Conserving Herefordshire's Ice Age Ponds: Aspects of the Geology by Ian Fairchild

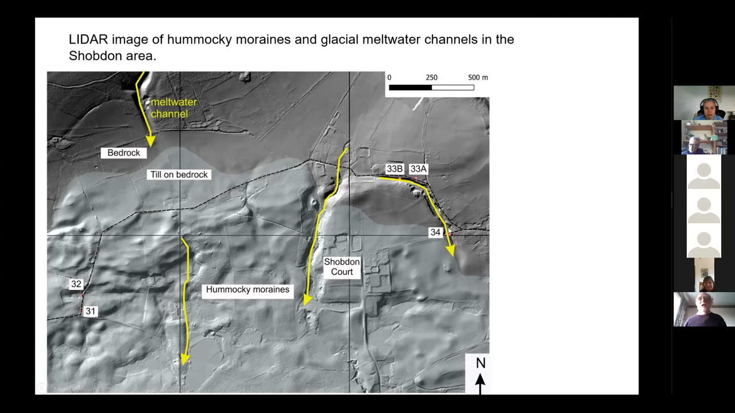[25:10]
And one of the things, you know, you know, I've got this amazing surprise when I first went along here and peered over the road and saw this whopping great big channel right next to the road where I wasn't expecting it. So that's really quite an interesting feature of this landscape here. And then further to the northeast of the area, we're in the Lutton area.
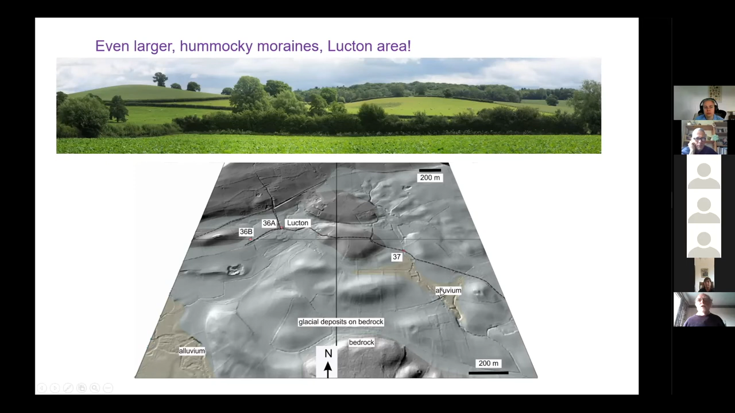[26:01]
So bedrock is shown by this, this gray shade and the till glacial deposits on bedrock are shown by this bluey gray color. And then recently the alluvium. So something about how these, these erosional features form.
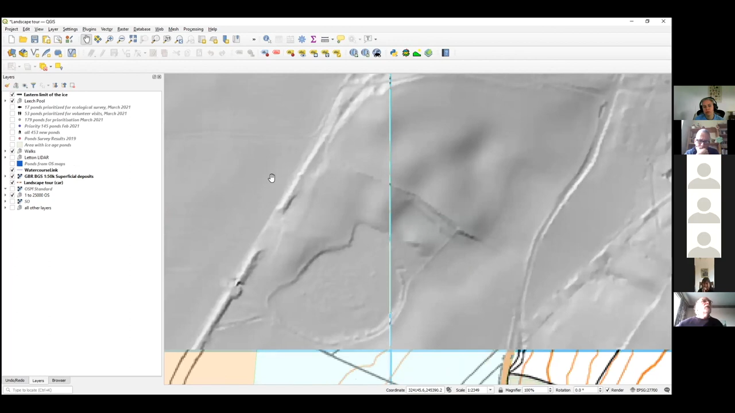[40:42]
But we can see the sort of hummocky nature of the landscape around there. So that's, yeah, so that's, so I've not been to visit this pond, but that's, that's its setting.